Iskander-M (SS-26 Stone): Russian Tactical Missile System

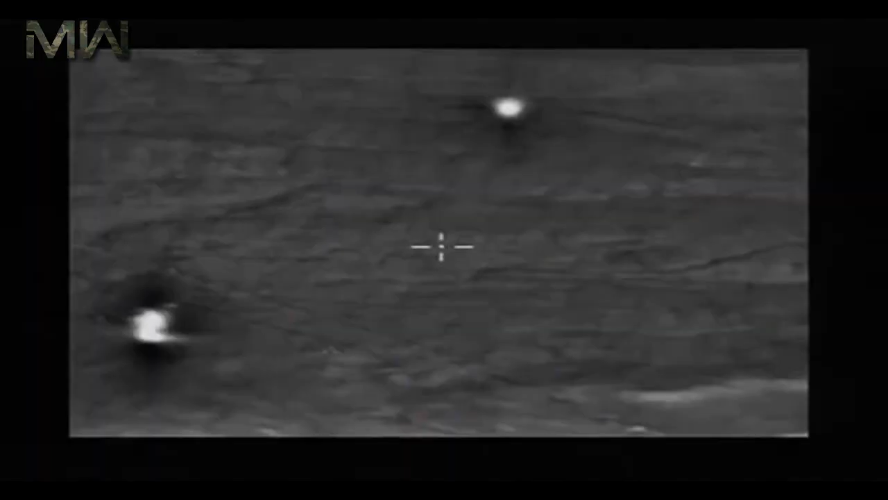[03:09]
The electro-optical guidance system provides a self-homing capability.
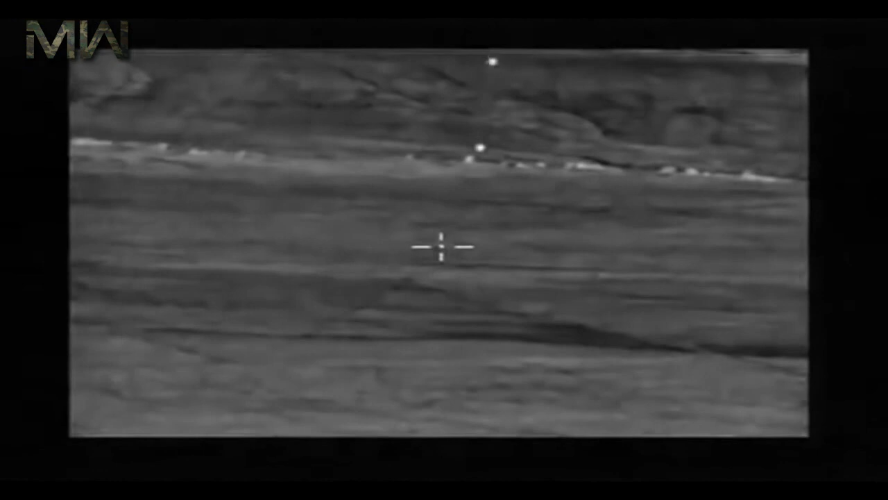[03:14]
The missiles onboard computer receives images of the target,